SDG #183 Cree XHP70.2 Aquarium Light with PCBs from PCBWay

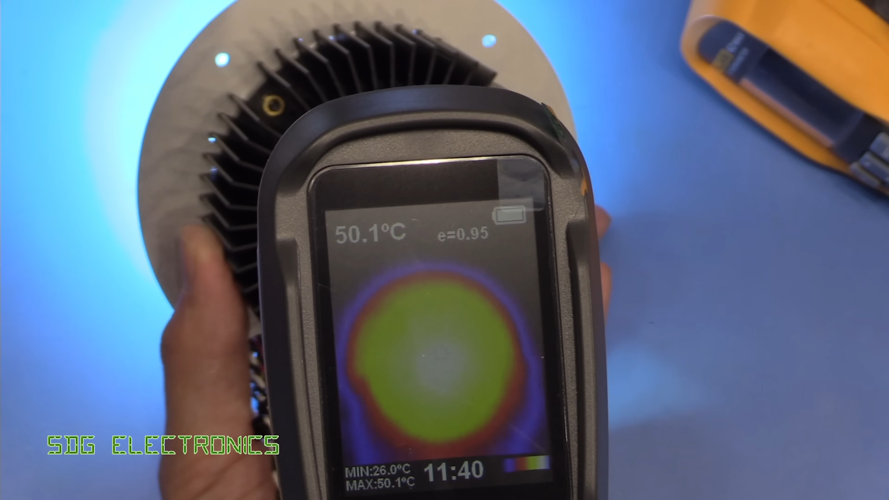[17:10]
On screen: spot 50.1°C, max 50.1°C, min 26.0°C
So it's been on around 10 minutes now and we seem to have settled somewhere around 50 degrees C with no fan which is not too bad. Once we get the fan on there that's easily going to cool that down to room temperature pretty much so we'll be able to extend the life of the LED quite considerably.
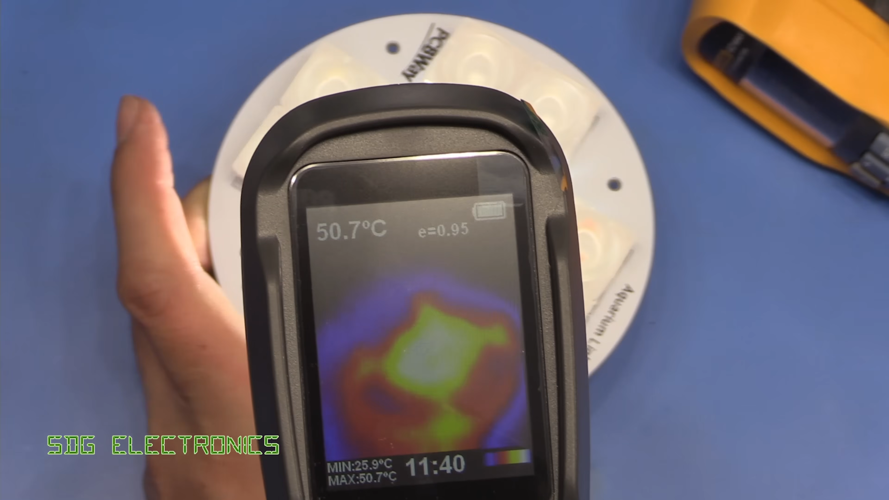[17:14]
On screen: spot 50.7°C, max 50.7°C, min 25.9°C
At the front you can see all the parts that are getting warm obviously the
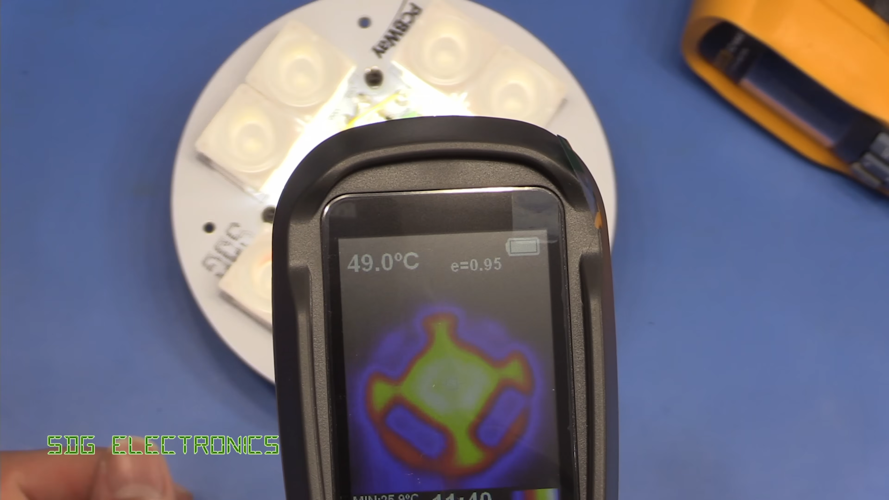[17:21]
On screen: spot 49.0°C
LED lenses on the coloured LEDs are blocking the heat but you can see it's obviously most intense in the centre and
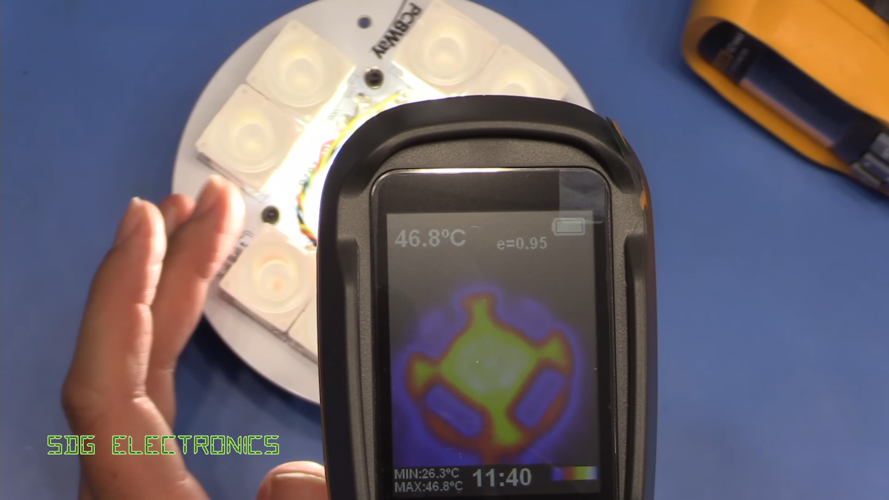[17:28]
On screen: spot 46.8°C, max 46.8°C, min 26.3°C
then as it moves away towards the edge you can see it's just that sort of reddish colour on the thermal camera.
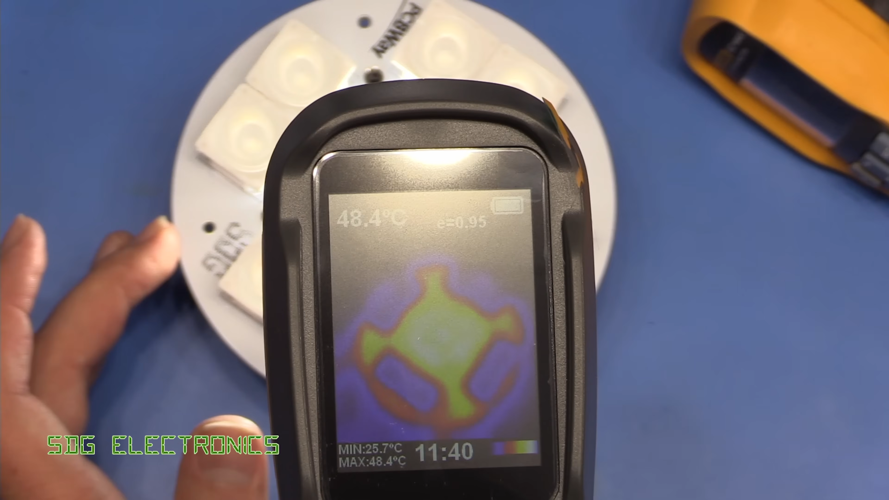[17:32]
On screen: spot 48.4°C, max 48.4°C, min 25.7°C
But that looks pretty good it seems to be behaving quite nicely